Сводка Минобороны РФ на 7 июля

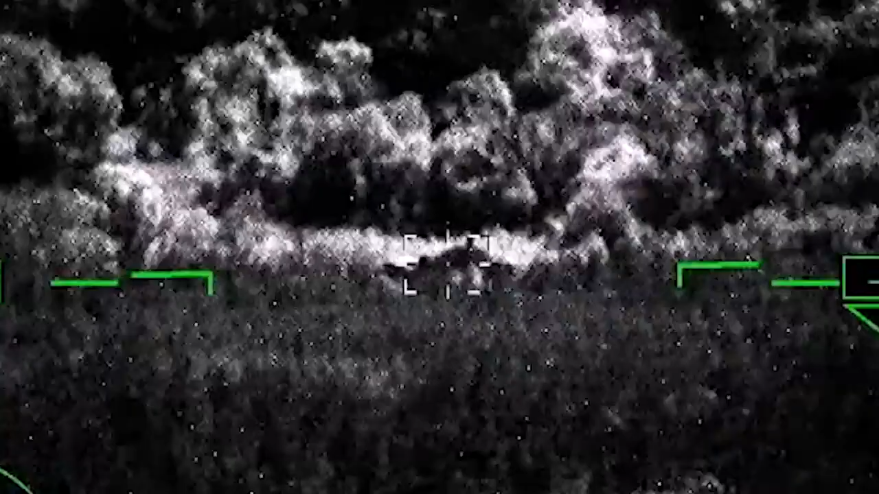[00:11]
расположенном в Харькове, уничтожены до 100 украинских националистов и 4 единицы военной техники.
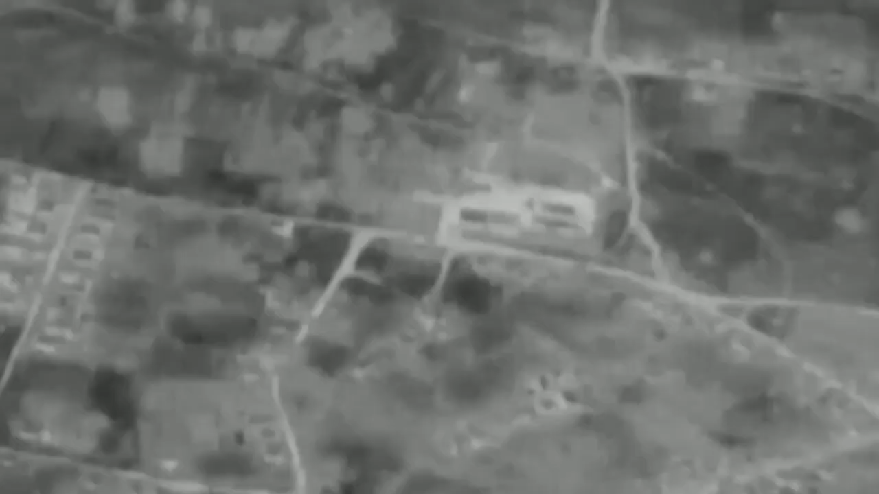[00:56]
На котором хранилось 1500 снарядов различного калибра и более 100 противотанковых ракетных комплексов иностранного производства.